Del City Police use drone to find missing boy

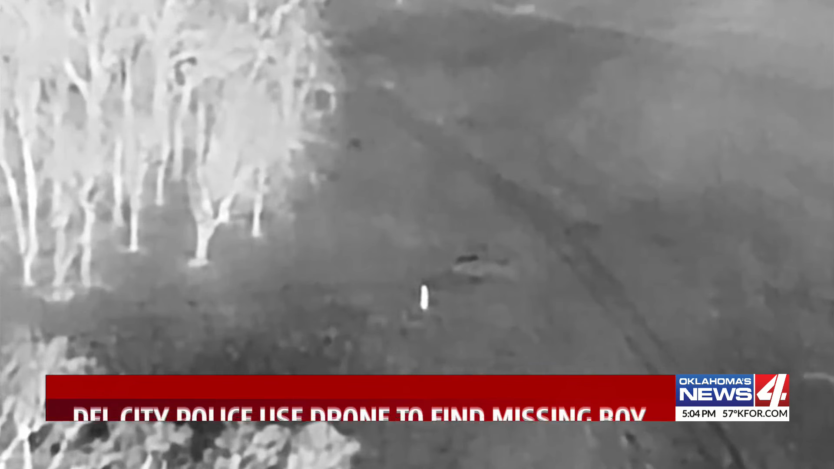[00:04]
Dell City Police shared this video with us this afternoon. It shows police searching Ray Trent Park near I-40 and Sunny Lane Road for a boy with autism who wandered away from his home.
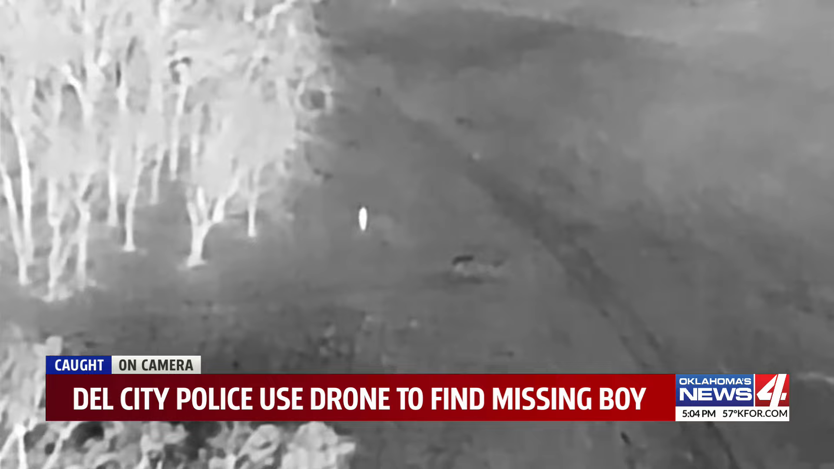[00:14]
Eventually, they spotted the child using the drone's thermal imaging capabilities and moments later, an officer on the ground caught up to the boy. He was not hurt and was later taken back home safely.